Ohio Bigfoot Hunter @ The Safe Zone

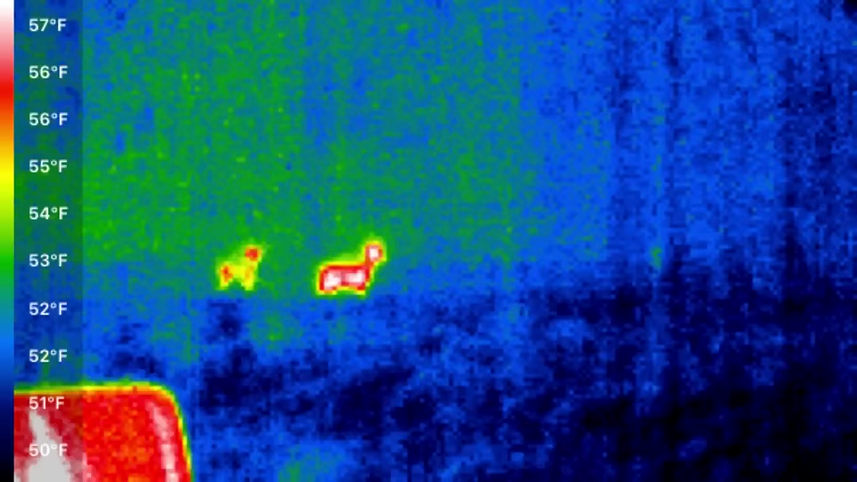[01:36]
On screen: scale top 57°F, scale bottom 50°F
Oh, that one's pretty cool. Cool.
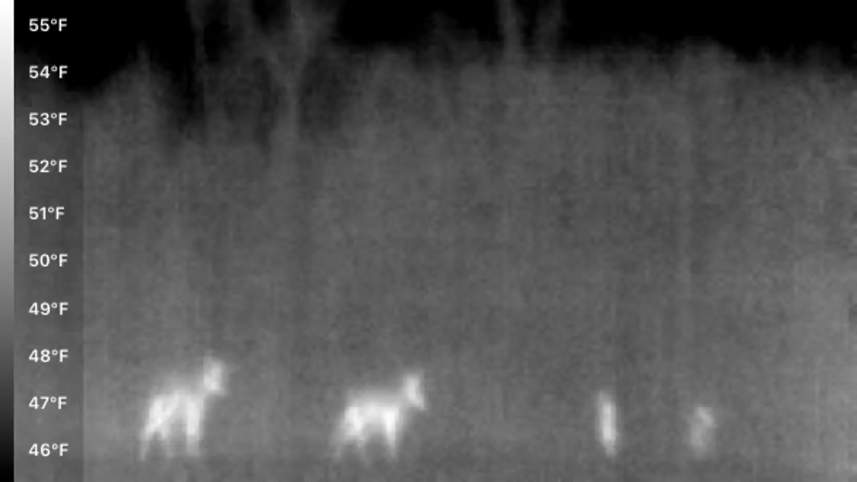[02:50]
On screen: scale top 55°F, scale bottom 46°F
Look at all you girls What are you doing in the parking lot
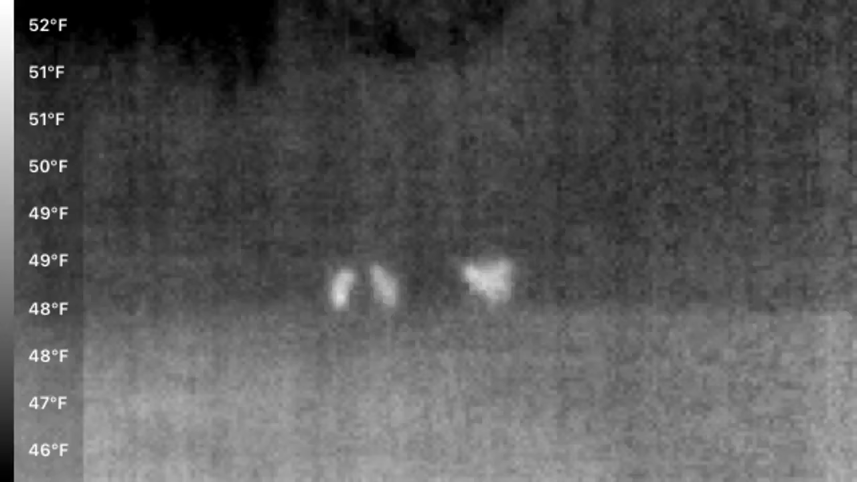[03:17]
On screen: scale top 52°F, scale bottom 46°F
Off into the woods Oh my damn voice Now they're all bundled up